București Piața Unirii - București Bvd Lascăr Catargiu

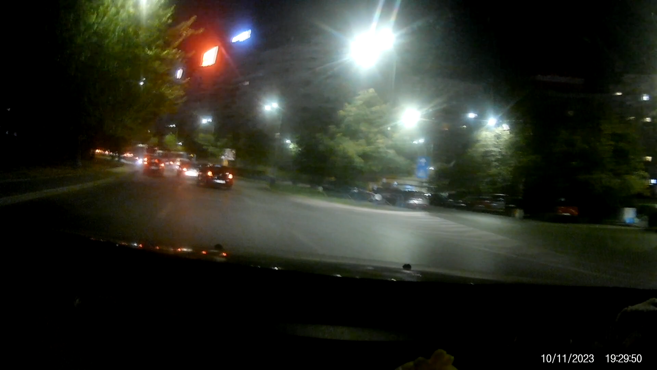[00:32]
A, nu v-ați mai dus mult acolo și faceți acolo la stânga, nu? Da. Ați descoperit un drum mai scurt. Uite, astea cred că virgulă cântă în nuchel.
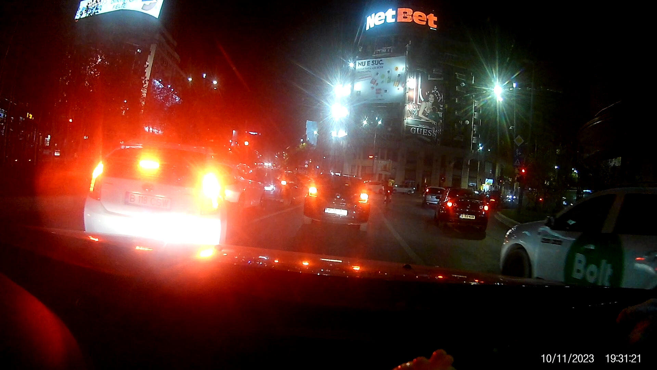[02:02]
Nu trebuie să ne încadrăm de aici. Gata. Nu, că n-am deschis. Așa. Și acum iar control. Asta cu bicicleta are voi așa printre voi? Da. Hai că m-a păsat pe roșu. Roșu și împins. Am împins. Gata. Am reușit.
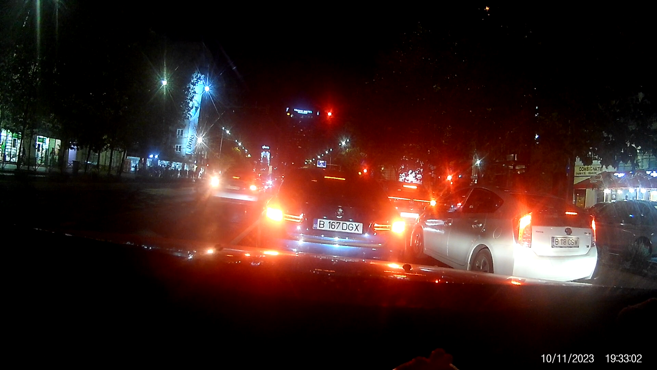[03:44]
Grand Hotel Intercontinental, îi zicea înainte. Și nu ăsta i-a denumit. Era singurul cel mai înalt din București. Și nu ăsta i-a schimbat. De ce nu la ce, cu ce deranja să rămână intercontinental? Era un pot ceva. Vrea să schimbe și ăsta ceva, ă?
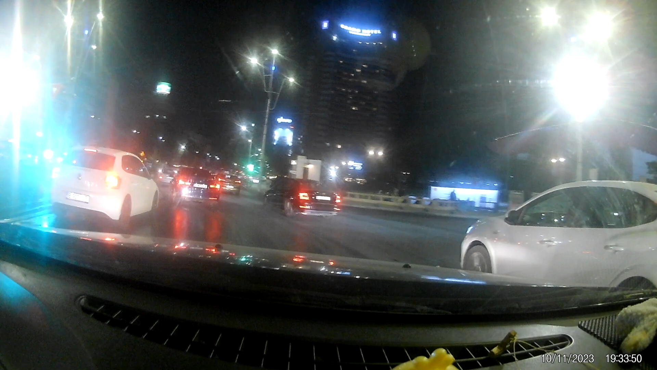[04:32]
Teatrul Național, se făceau de la Schelă excursii, ce bine era, cu autocarul și se ocupa cineva și lua bilete și venea cu autocarul de la Boldești și aici la teatru să vedem piese de teatru bune. Am fost și eu odată să văd eu. Tot așa, cu autocarul organizat? Da, da.
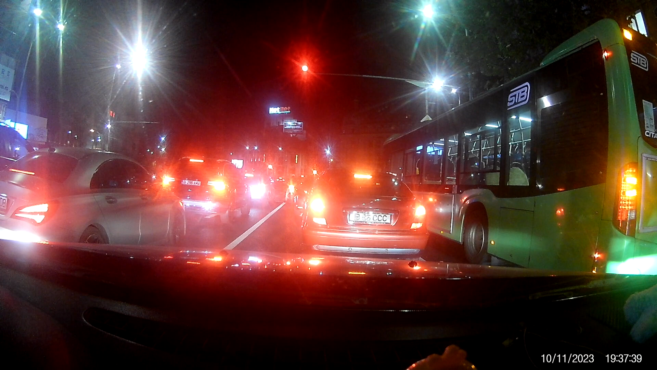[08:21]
Iar e? Și aseară a stat? A stat. Iar e aglomerație porțiunea asta, nu? Da, păi așa e seara. Vedeam că la ora asta s-au retras toți din casele lor. Nu mai sunt așa mult bucureșteni pe stradă. E foarte aglomerat. Îmi plăcea atunci, până în 89, să stau în București. Mi-ar fi plăcut, dar acum la aglomerație și la ce e pe aici, nu mi-ar place să locuiesc.